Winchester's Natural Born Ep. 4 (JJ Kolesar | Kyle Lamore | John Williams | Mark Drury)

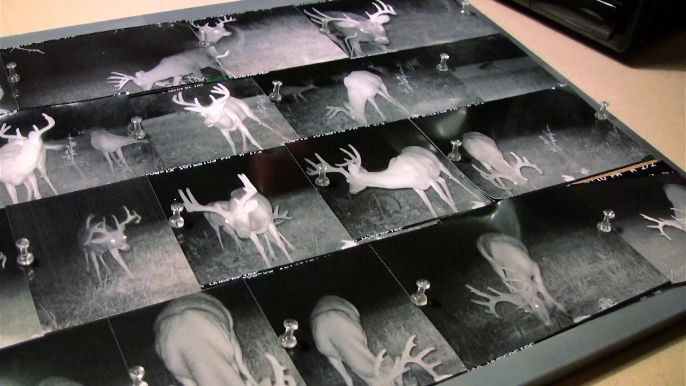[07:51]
Which one you hope pops out? Okay, Bruiser.
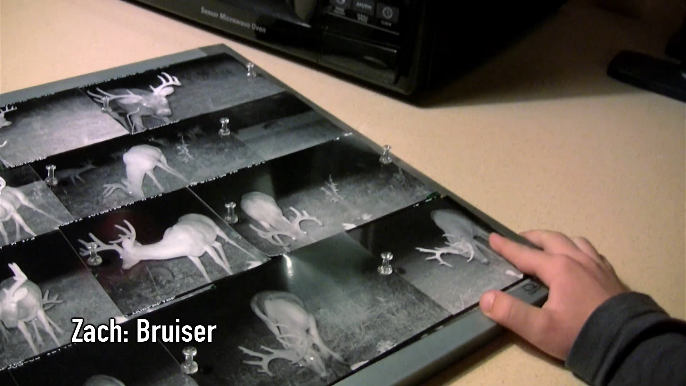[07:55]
That's the same deer all through the bottom here. All those pictures are Bruiser.
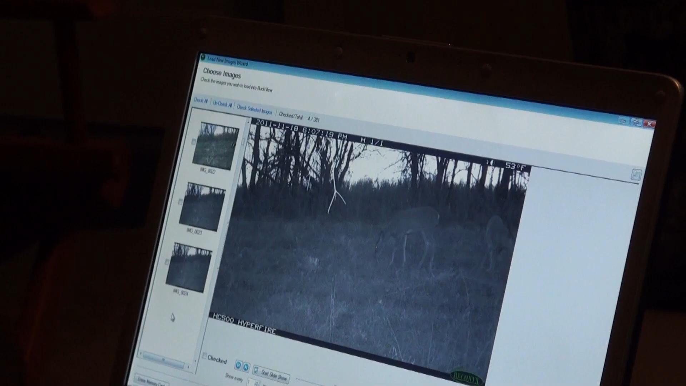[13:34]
That camera's only looking at a space this big. I like to look at a space this big so I can really see what's coming in.
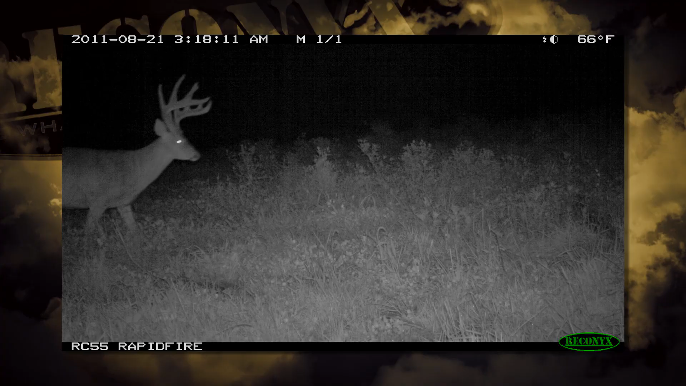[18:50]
I kind of nicknamed this guy the Unknown 10 because I got some pictures of him during the summer, but he was always distant. I never got a really good clear photo of him.